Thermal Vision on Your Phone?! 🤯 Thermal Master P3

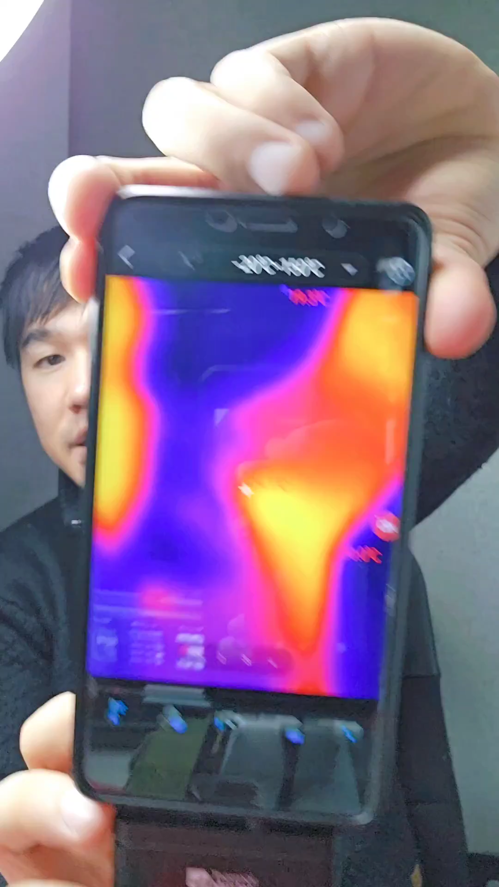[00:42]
to use it stick my head around so i can see what's going on i'll just focus the camera now
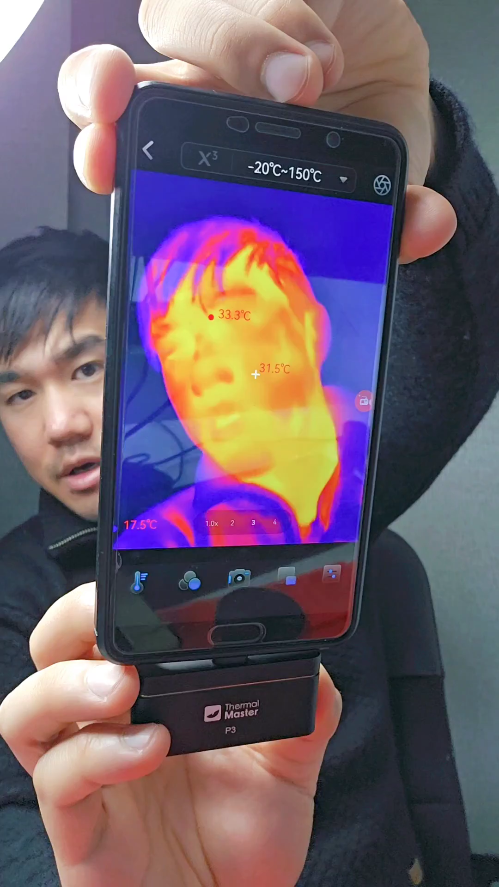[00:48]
On screen: spot 31.5°C
okay so you can get that crisp focusable image there is also
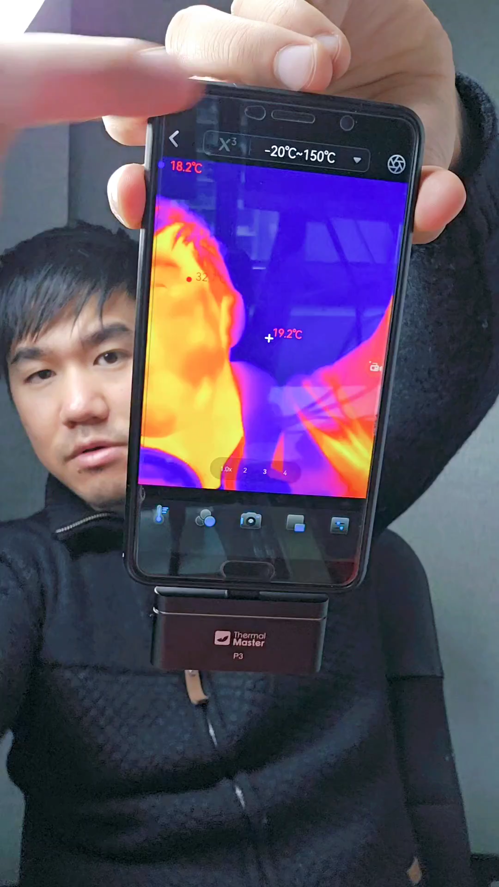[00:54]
On screen: spot 19.2°C
this button up the top here the x3 button that sharpens up the image now on this older phone that i have it
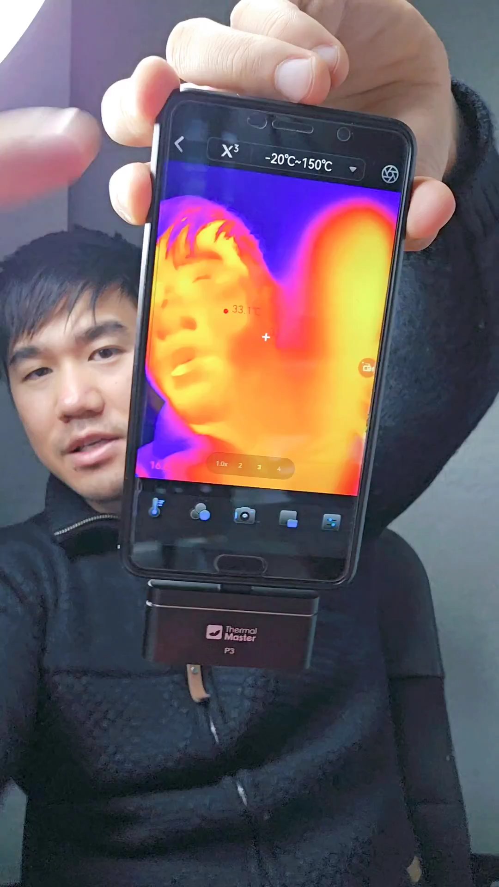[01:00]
doesn't work so well because it's just a slower processor inside i suppose but on
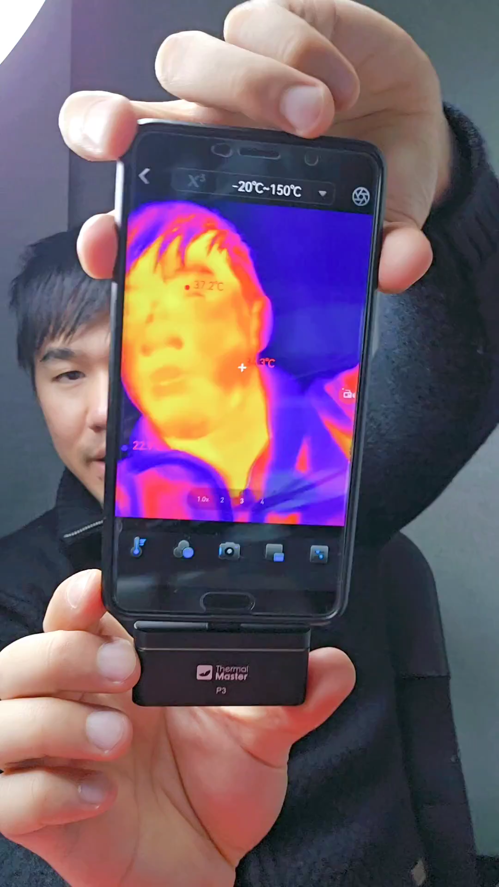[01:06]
my galaxy s23 ultra it works pretty well and you can get
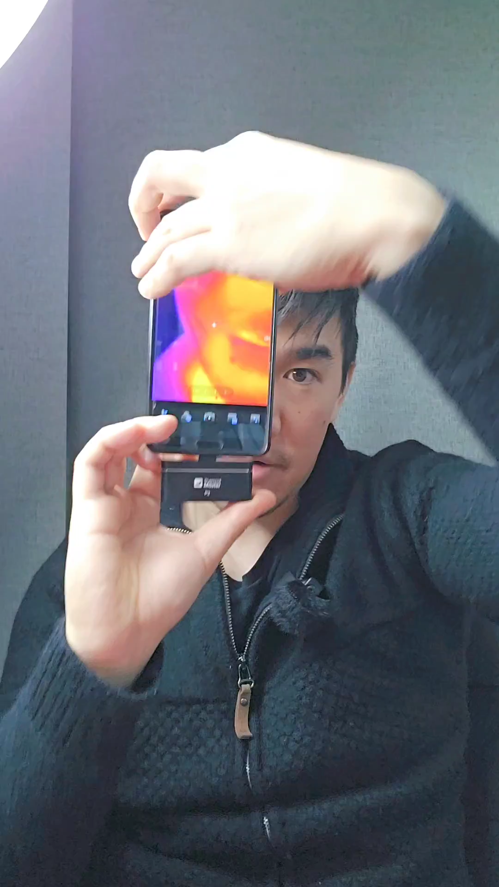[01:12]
really up close and personal and basically like continue to focus this thing and even see like individual hairs
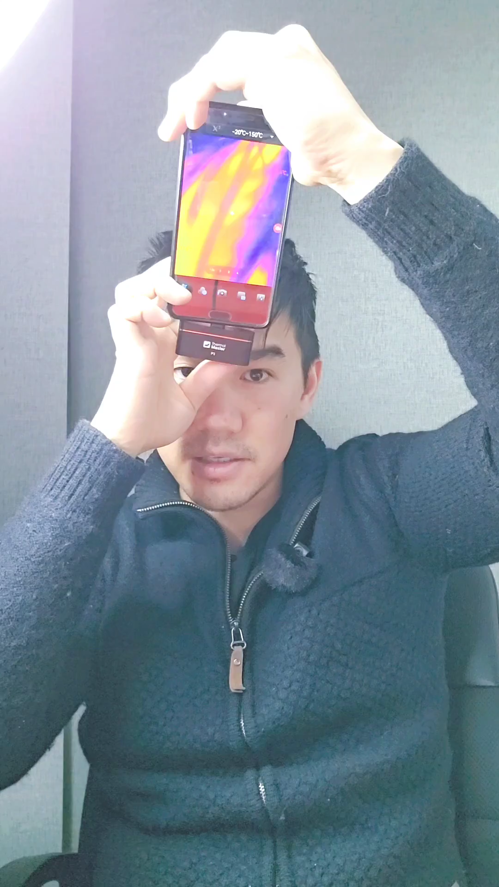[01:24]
you know on my head but yeah let's have a look at some outdoor shots and i've also got some close-ups see how it performs put the focus all the way
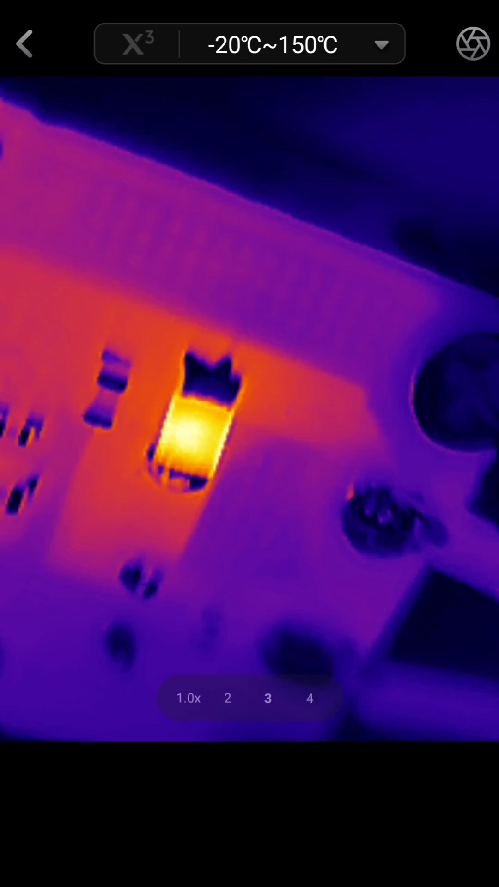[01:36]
closest as i can get it and that is
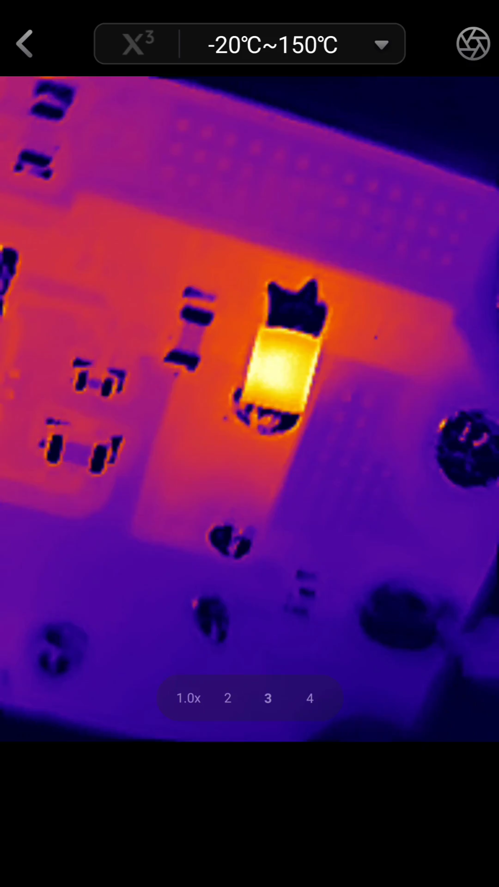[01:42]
amazing i mean compared to my p2 pro this thing gets
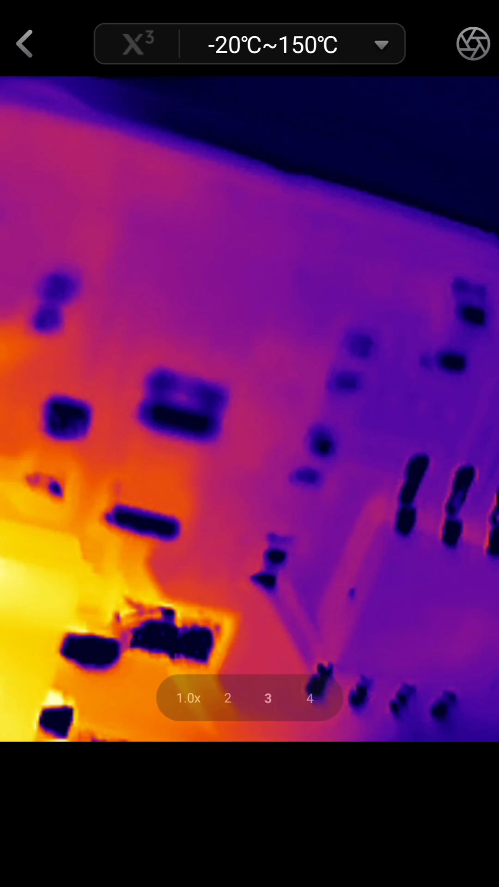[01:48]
so close to whatever you're looking at i mean some of these components are less than a millimeter yeah less than a millimeter long
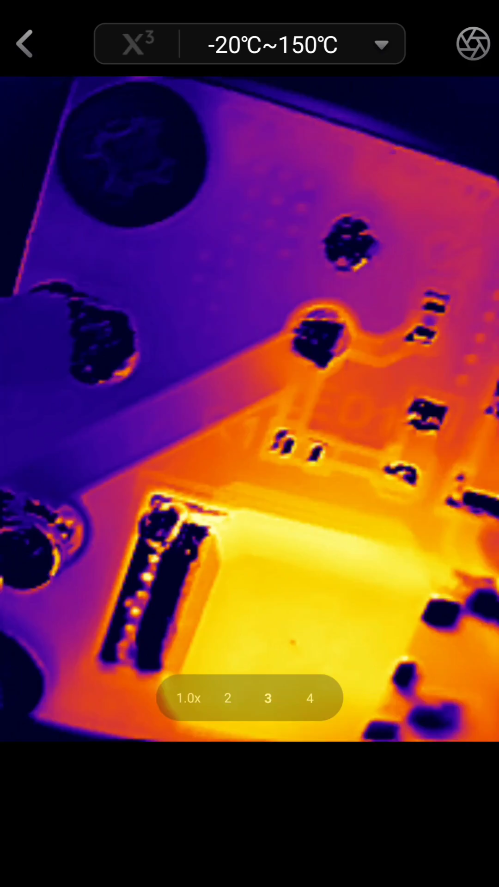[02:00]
just turn this over have a look at some of these other components
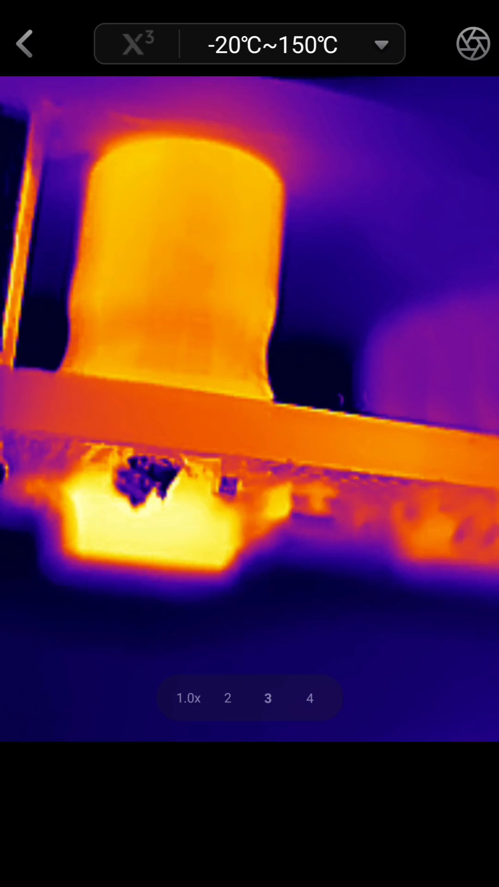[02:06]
at this kind of focal length though at like font you know
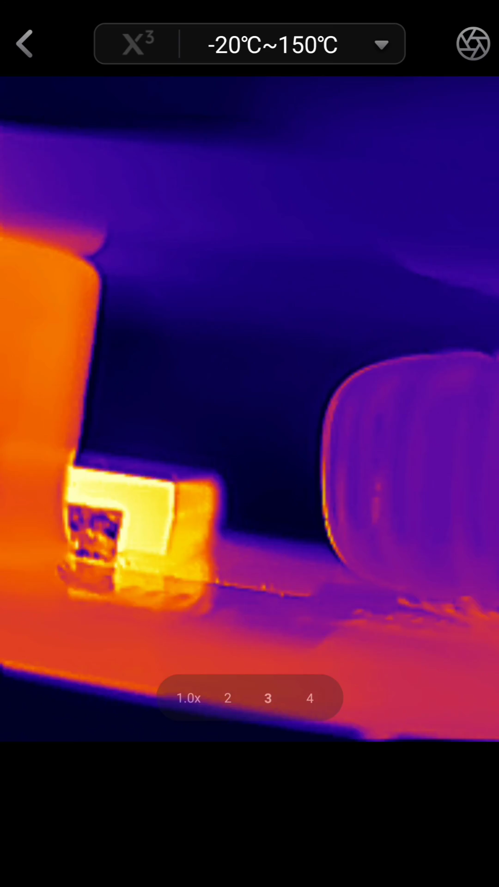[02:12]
like about a centimeter from whatever you're looking at
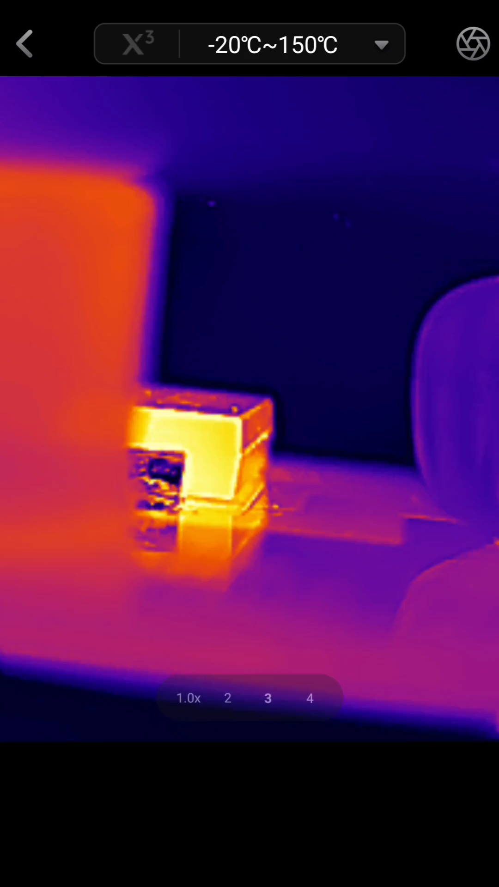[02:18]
it's hard to get everything in focus
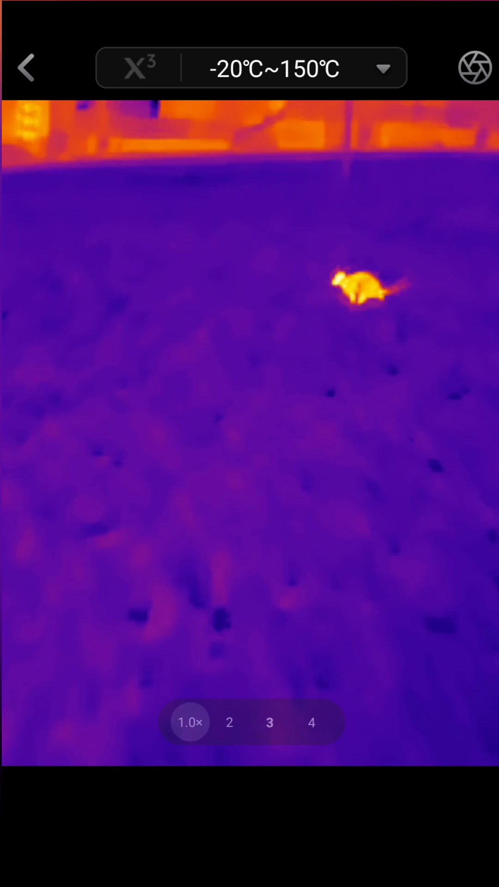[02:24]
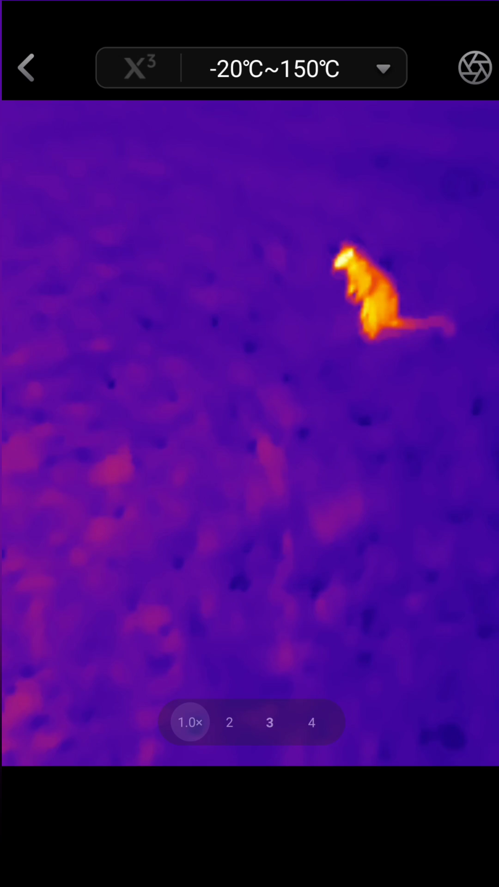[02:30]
so i mean even at this distance you can see the details look much better on the p3 due to the ability to focus and slightly longer focal distance as well